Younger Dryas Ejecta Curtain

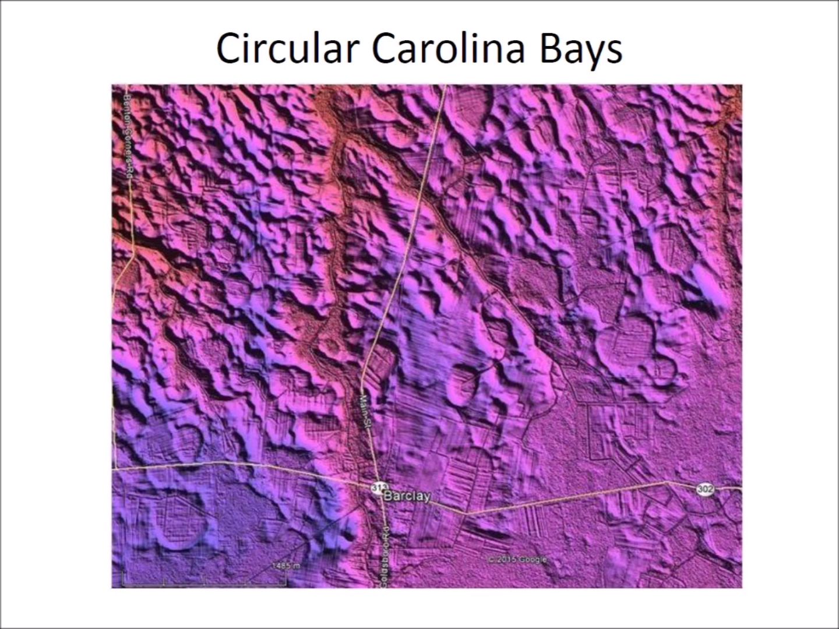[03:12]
Impacts on ground that did not have enough depth upon consolidated ground to allow the formation of conical cavities produced circular bays such as those found in the Delmarva Peninsula. Impacts on inclined terrain caused the liquefied soil to flow downhill after the formation of the conical cavity.
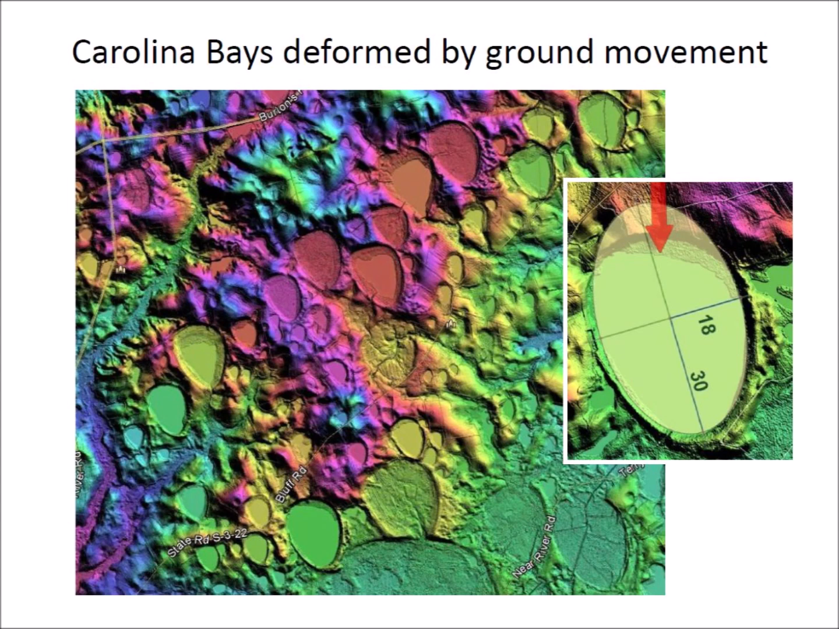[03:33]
The uphill side of this Carolina Bays was distorted by the mud flow. The impacts of ice boulders on marshes and wetlands produced splashes of sandy soil that created deposits around the margins of the elliptical bays.